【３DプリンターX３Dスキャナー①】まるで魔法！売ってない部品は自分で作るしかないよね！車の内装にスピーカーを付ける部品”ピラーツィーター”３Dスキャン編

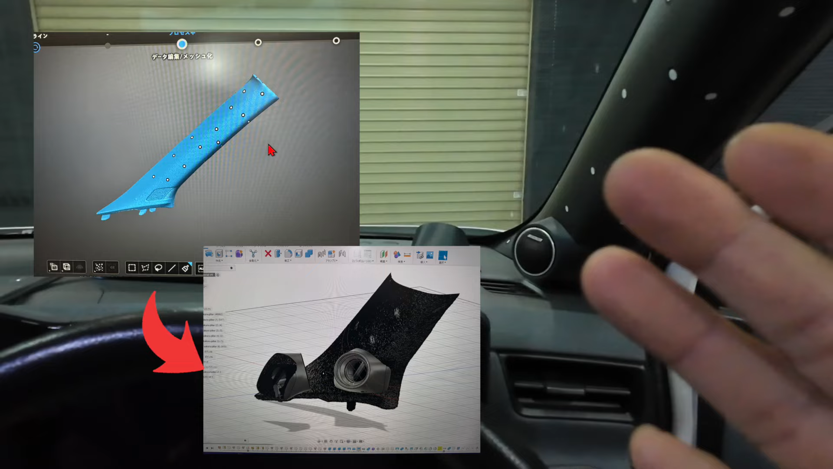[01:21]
で、この3Dスキャナーを使用すると、こういった感じでですね、パソコンの画面上に、この形状を再現することができるんですね。
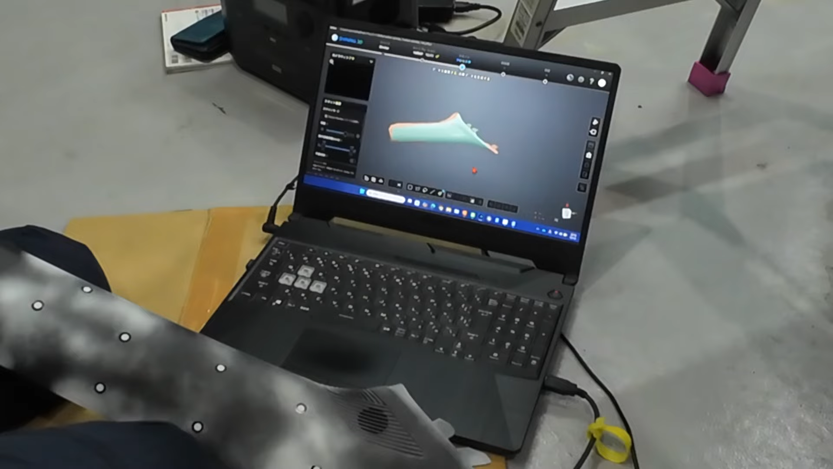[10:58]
あー、ちょっとこの辺がね、えーと、読んでなかったな。
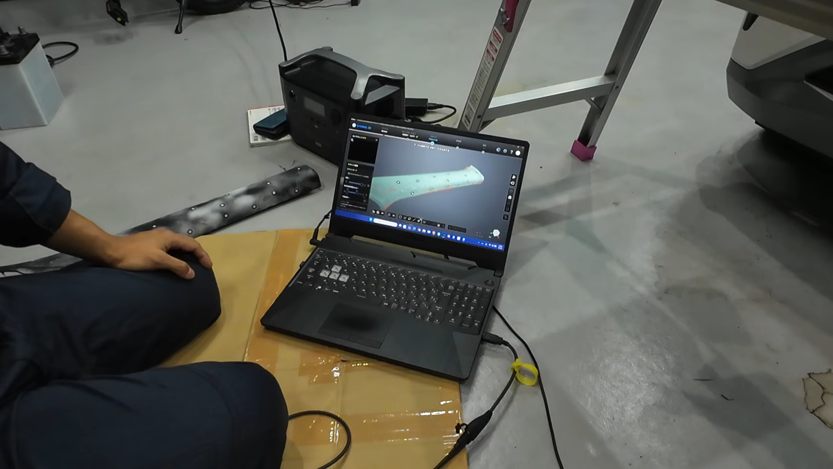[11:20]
最初、ちっちゃいオブジェクトでやったんですけどね、ちっちゃいオブジェクトだと、追従がダメでしたね。で、大きいオブジェクトで、読むことができました。で、これを、メッシュか、天群データを生成して、
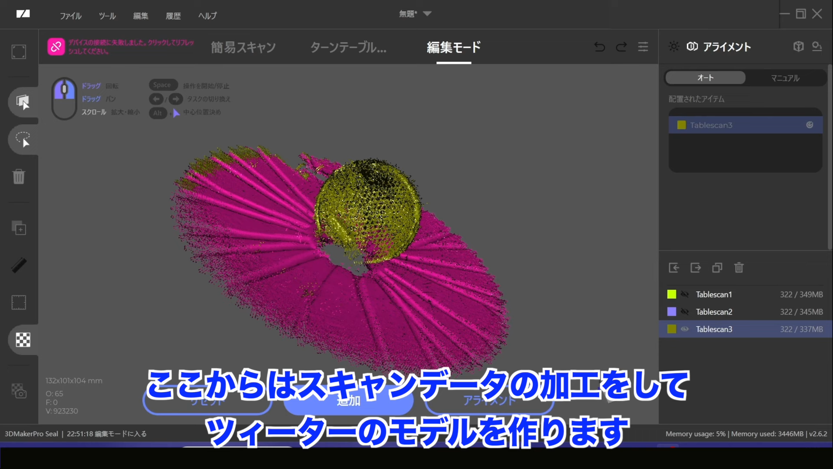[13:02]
さっきスキャンしたデータを、組み合わせていきたいと思います。はい、まずは、はい、えっと、さっきのスキャンしたデータを、まずね、この下のテーブルをね、削除していくんですけど、まあちょっとね、ここにノイズが出てるんでね、